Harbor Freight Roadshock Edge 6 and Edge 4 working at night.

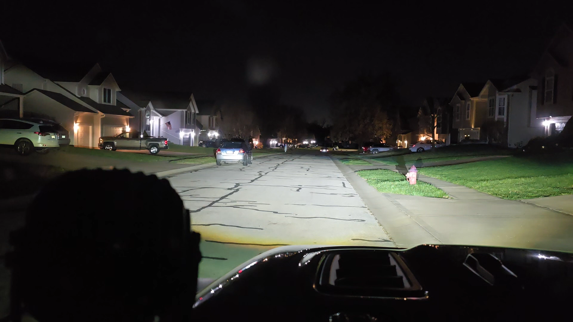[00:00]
okay so I am recording from the phone sitting on the dash bar that is normal um xk glow headlights with fog lights on that is xk glow bright lights and now I'm gonna turn on all of the